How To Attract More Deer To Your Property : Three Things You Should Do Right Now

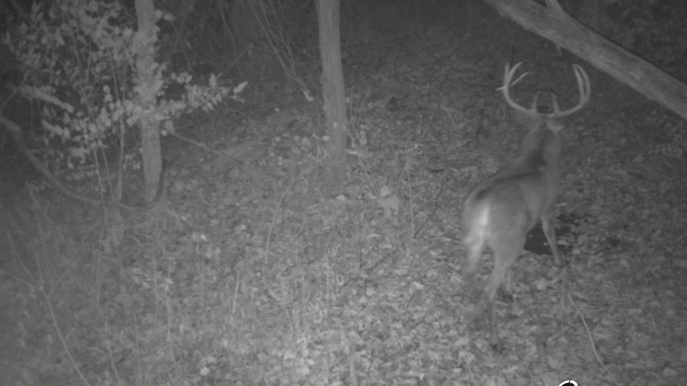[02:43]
last year a buck broke my licking branch you can see that I took about a one and a half inch thick vine and hung up